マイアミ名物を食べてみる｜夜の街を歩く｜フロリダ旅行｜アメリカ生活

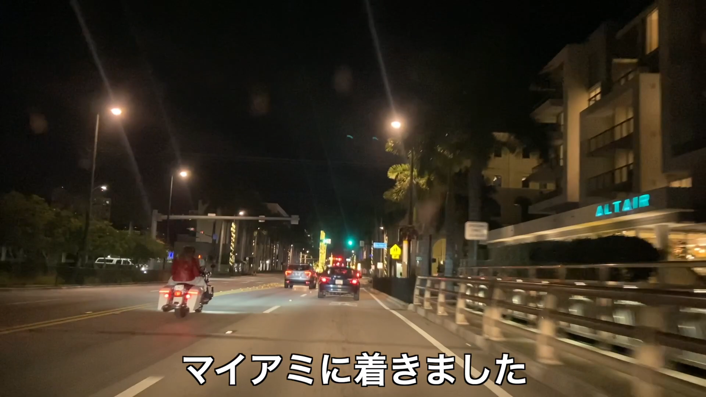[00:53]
今宿に向かってるんですけど、街中になってきましたね。
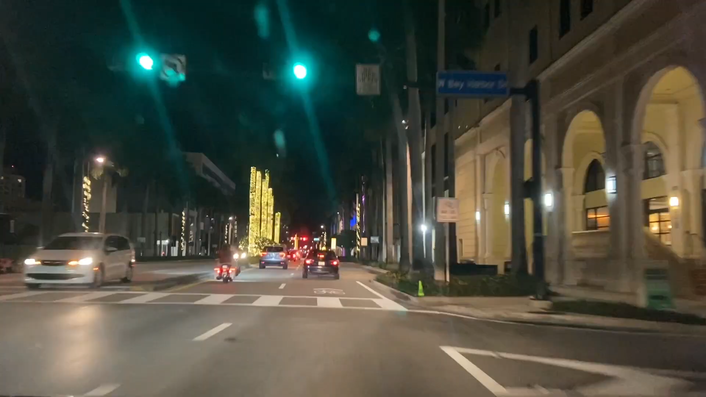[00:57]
イルミネーションがすごく綺麗ですね。東京みたい。